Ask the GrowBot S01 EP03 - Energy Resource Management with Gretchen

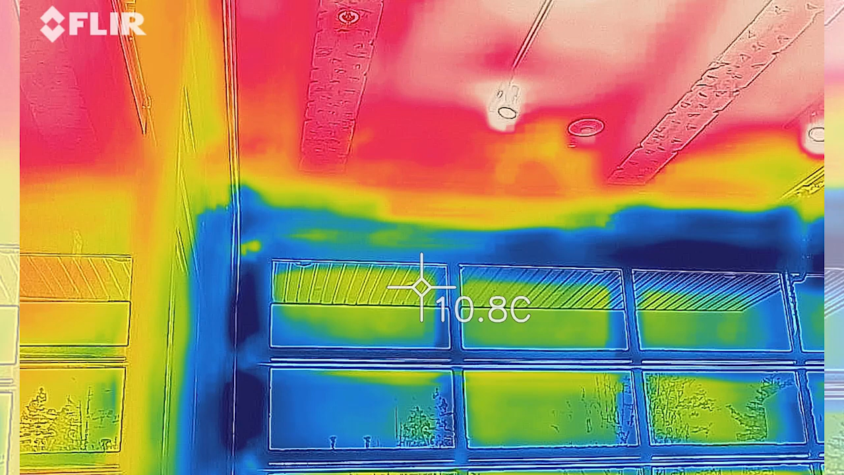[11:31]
On screen: spot 10.8°C
being covered with epoxy or not and moisture migration heat